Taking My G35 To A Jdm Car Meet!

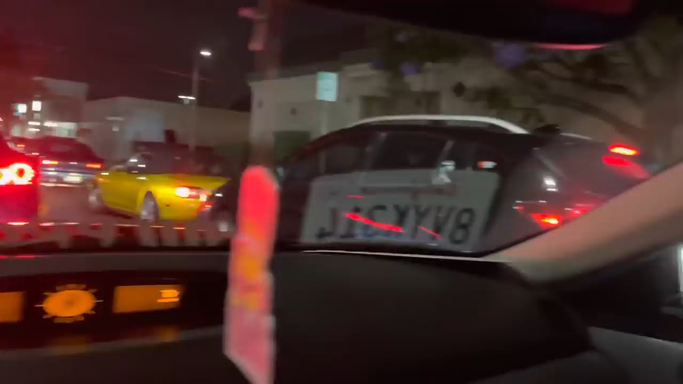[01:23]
Alright y'all so pulling up to the meet It's really packed I don't know y'all seen that But it's so packed like there's a line like goes pretty far back Just trying to get in Pretty much
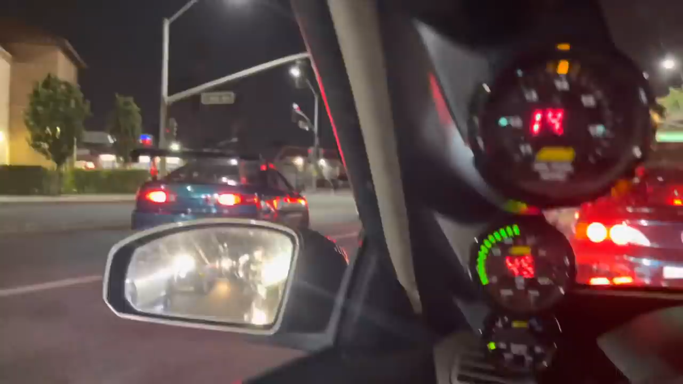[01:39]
Big wing Damn That's 13 Hey that shit's clean So it's like super packed out here